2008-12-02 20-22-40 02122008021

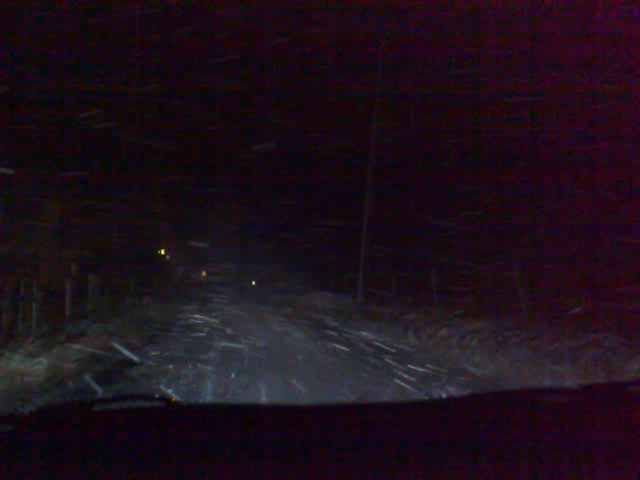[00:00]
What have you seen the snow job? What have you seen? It's me. Ok. Why? Doing a video. Oh my god. I know this is really bad. This is worse than it was earlier. Yeah. If this is set in for the night we ain't going anywhere tomorrow. Yeah. And I'm just sliding again. Back ends coming, I can feel it. I don't know. We're going to get stuck up here.